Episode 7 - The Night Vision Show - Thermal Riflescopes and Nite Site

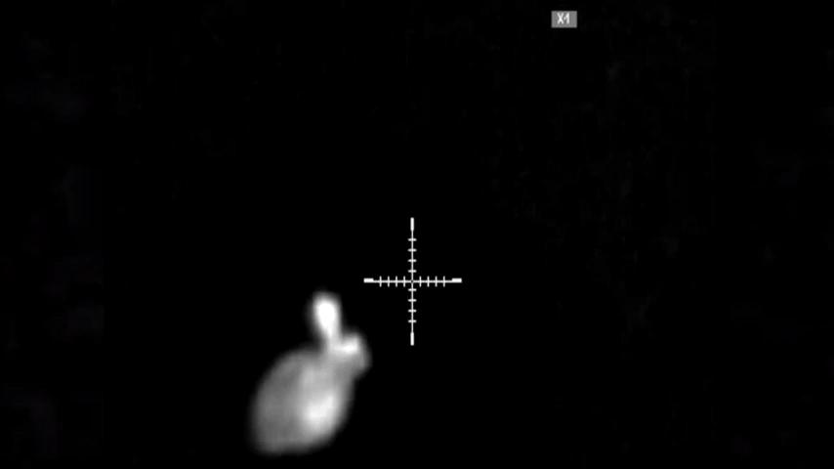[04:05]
You know a detection range of up to 1200 meters is a phenomenal distance at night. Now no one will ever expect to shoot anything like that.
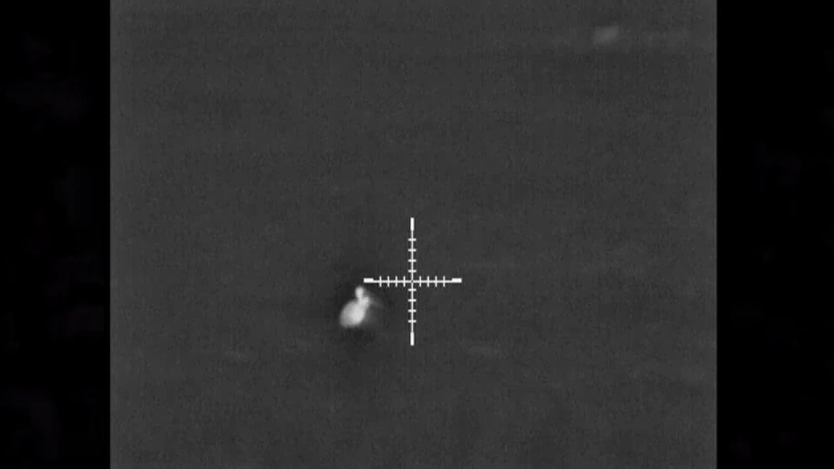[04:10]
Most people particularly you know using a small carbon centrifuge won't be shooting much further than 200 meters.
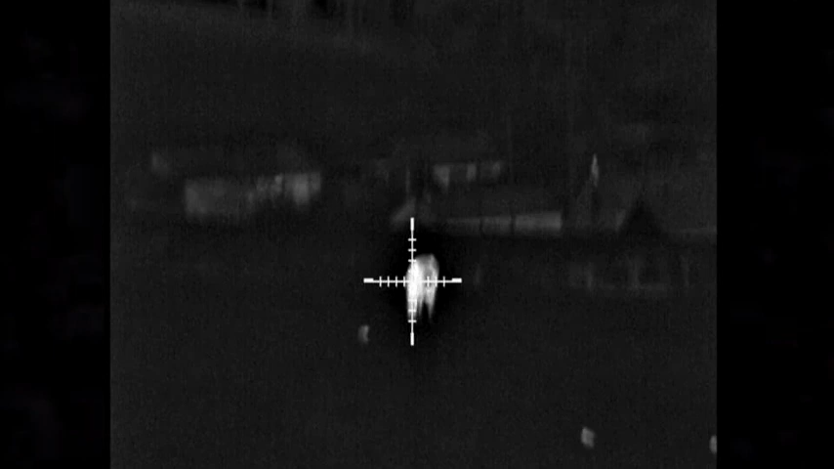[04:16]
This will provide a crystal clear image at that distance and further. When we were testing it you detect a heat source at 1200 meters away.
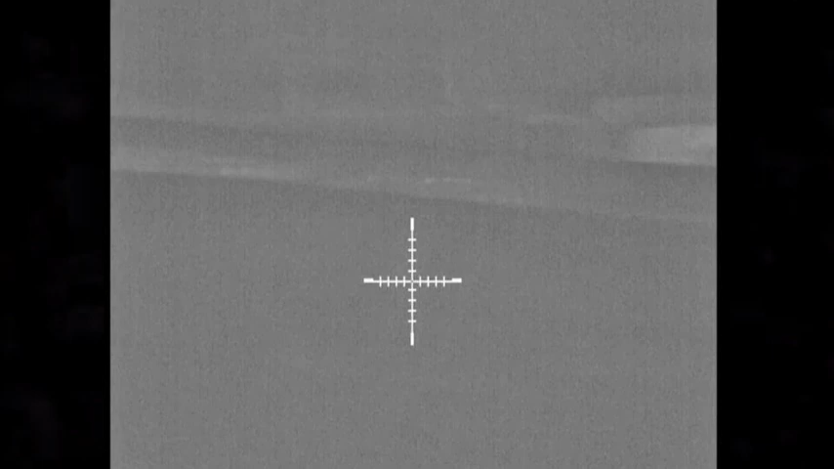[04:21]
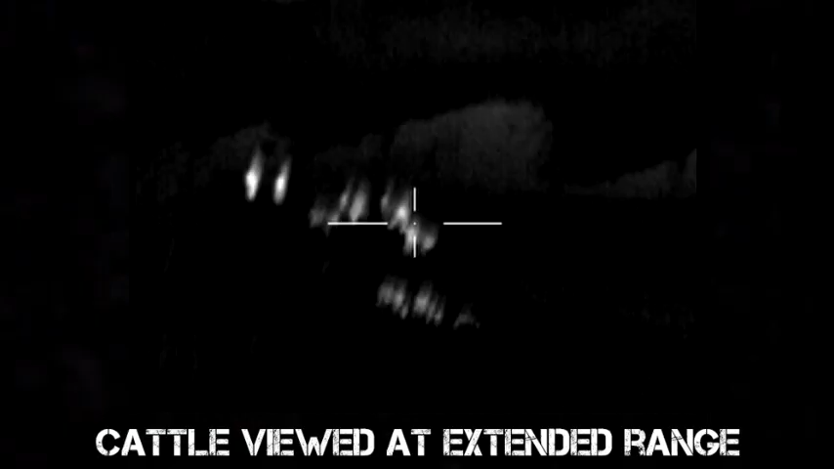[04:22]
You wouldn't have an idea of what it is. You know you couldn't tell if it's a sheep, a fox, a badger, a Volkswagen Polo.
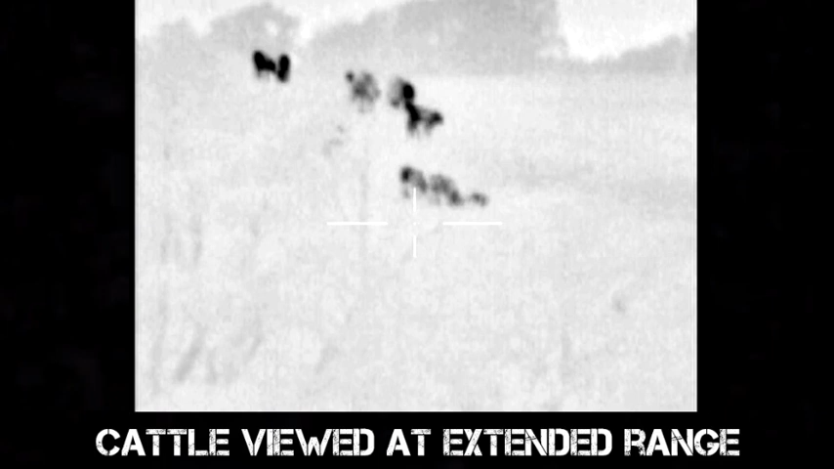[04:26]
You know you see a heat source. At 400 to 500 meters we could identify objects crystal clear with this.
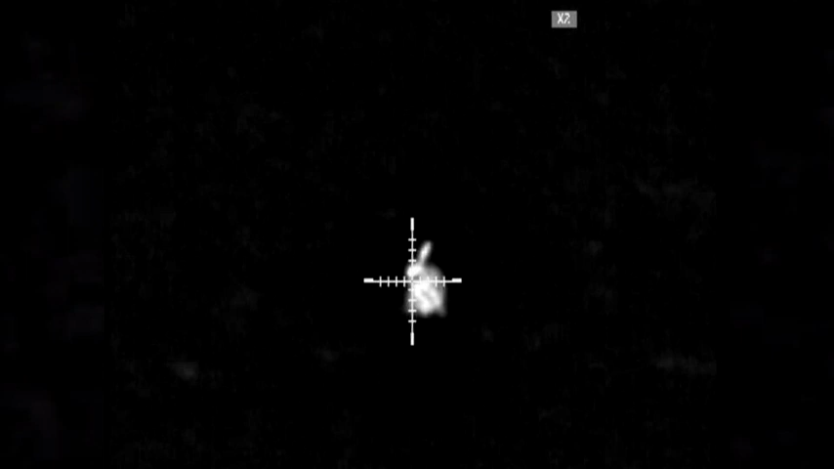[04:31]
There was no guessing what something was.
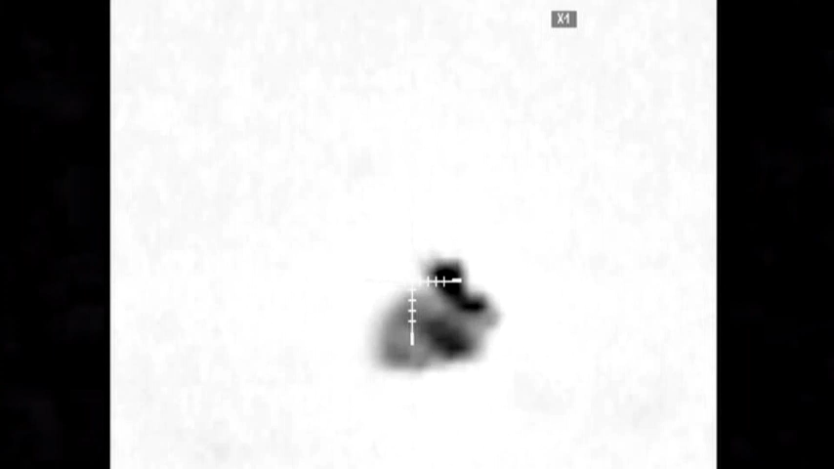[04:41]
Is it a sheep? Is it a fox? Could it be a dog? You know they might not be able to you know judge safely the shot.
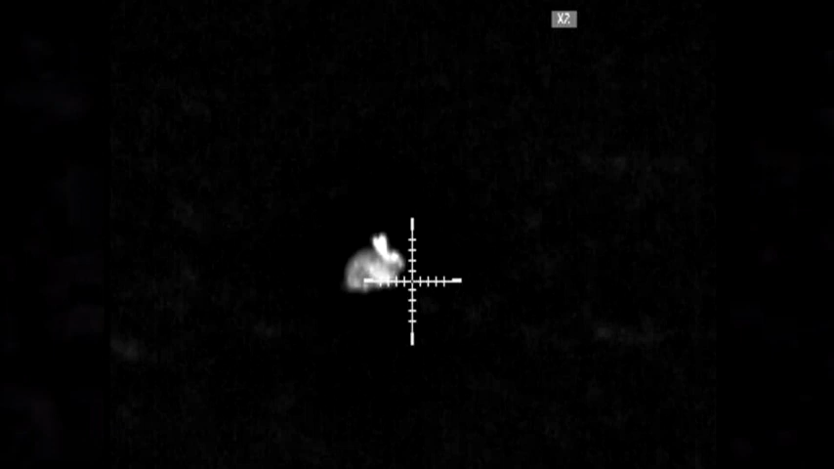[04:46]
With this we think in terms of performance certainly at 400 meters, it's better than night vision.
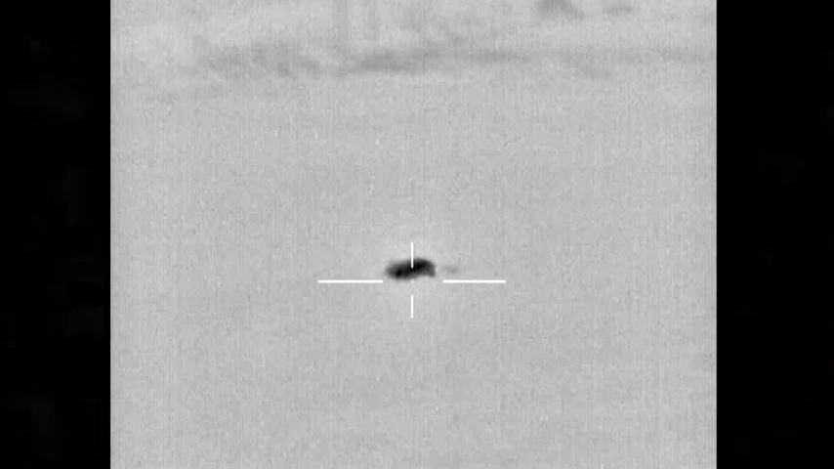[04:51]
The image quality is phenomenal. Nice and easy controls.
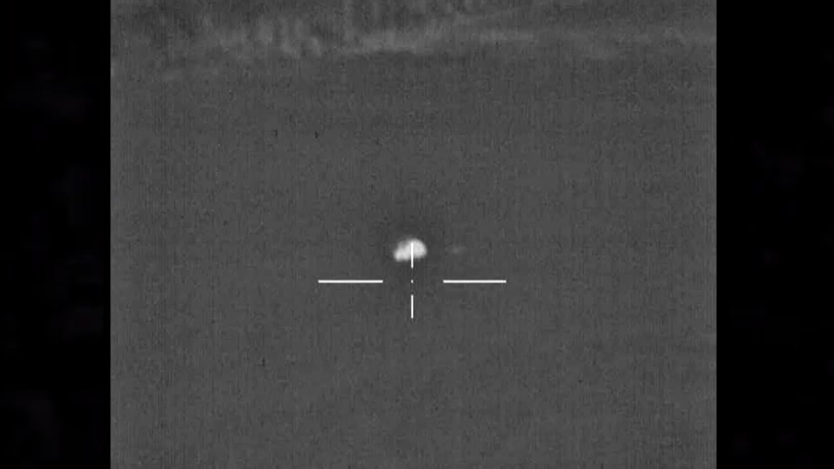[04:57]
You have three buttons on the top here. Now you've got your menu. You access the menu by holding down both buttons and you have a button here for switch between black hot and white hot.
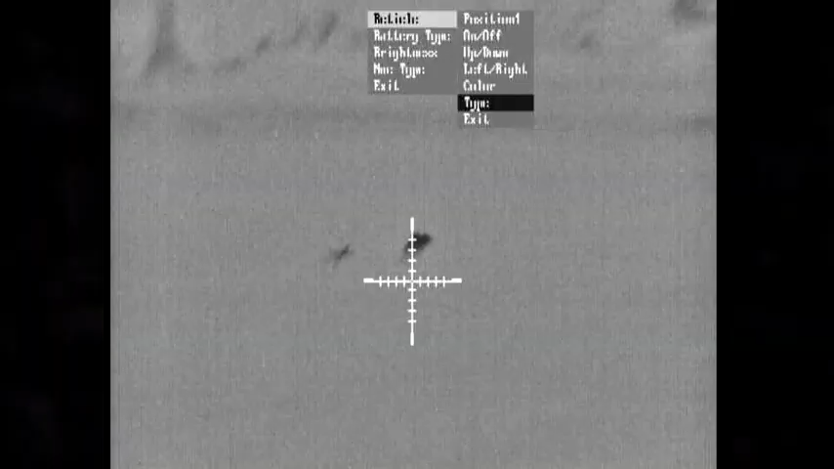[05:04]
You can enter the menu system and control things like the brightness. You can choose from five different reticles.
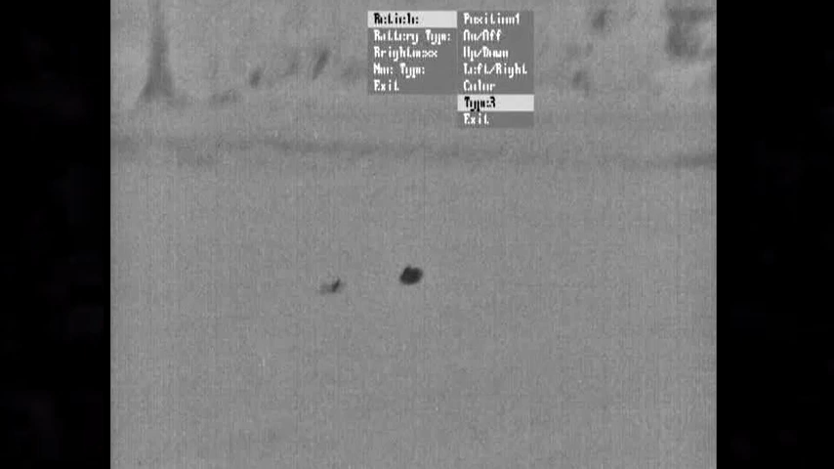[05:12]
The reticles have everything from a standard preplex crosshair through to a target middle dot reticle which we found was perfect. You can switch between black hot and white hot.
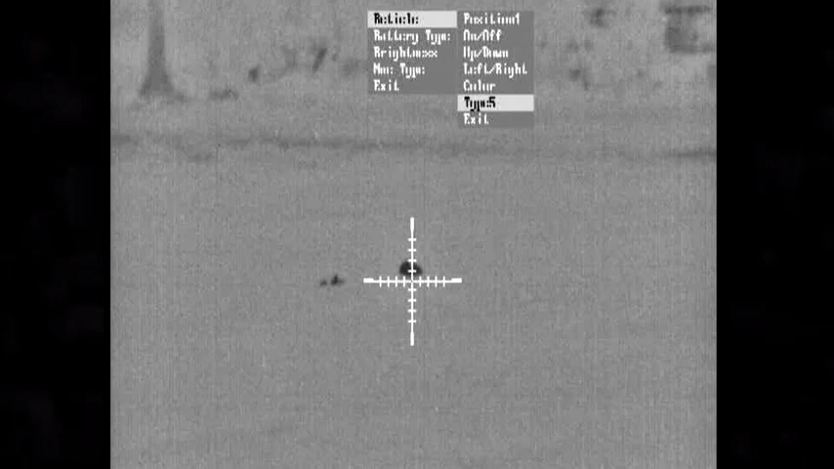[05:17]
You can also change the reticle from white to black so sometimes if you're using the black hot and you have the black reticle.
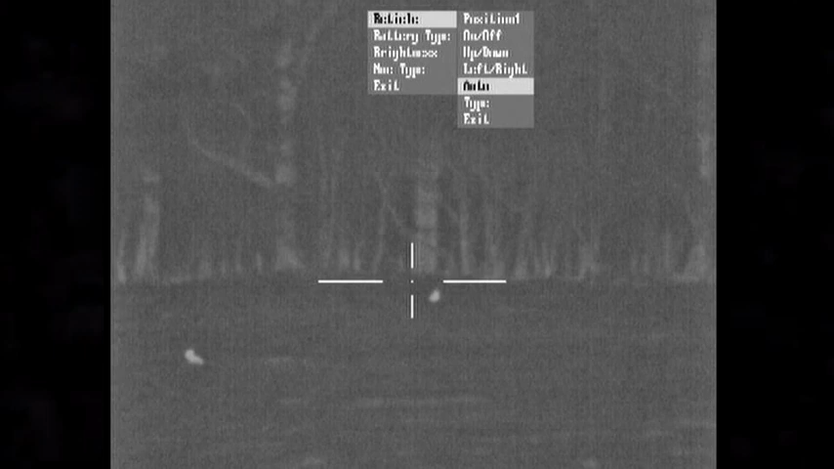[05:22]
You'd like the reticle to pick it a bit clearer switch to white reticle. Yeah it's got everything you ever need.
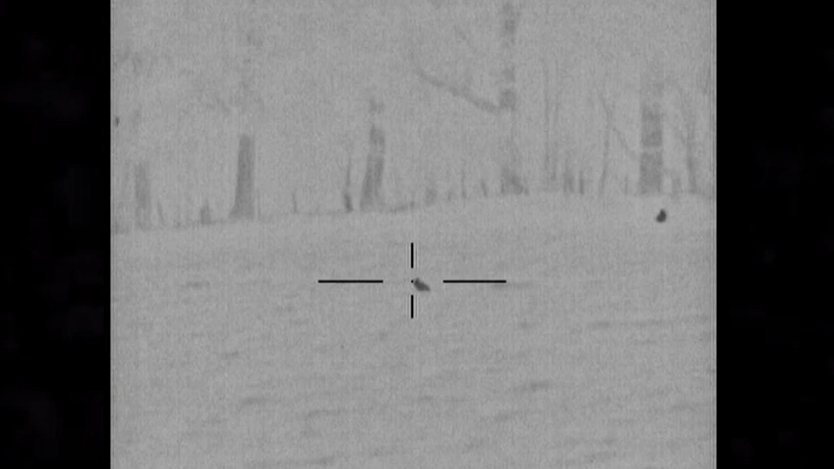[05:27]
Really really easy to set up. You zero it like a traditional rifle scope.
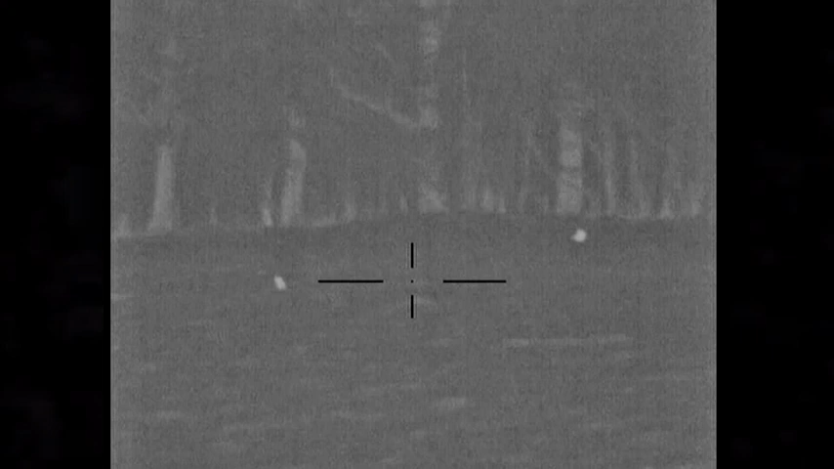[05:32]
Bring up your reticle, change your point of impact as you're firing shots. Nothing difficult there. Optical focus at the front by this big knurled wheel and your diopter focus here.